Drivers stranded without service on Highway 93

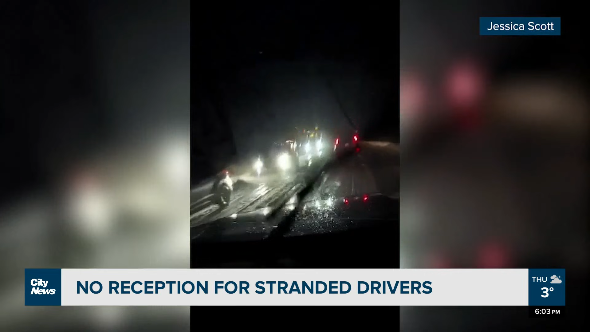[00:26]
Hundreds of people were stranded on Highway 93 due to a jackknife semi and bad road conditions,